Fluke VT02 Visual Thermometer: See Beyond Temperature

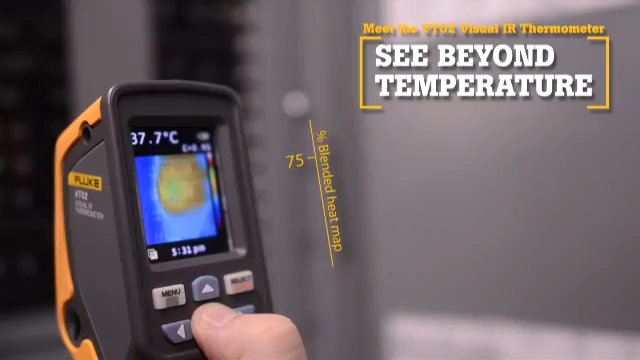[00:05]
On screen: spot 37.7°C
Now there is a new tool category, Visual IR Thermometers.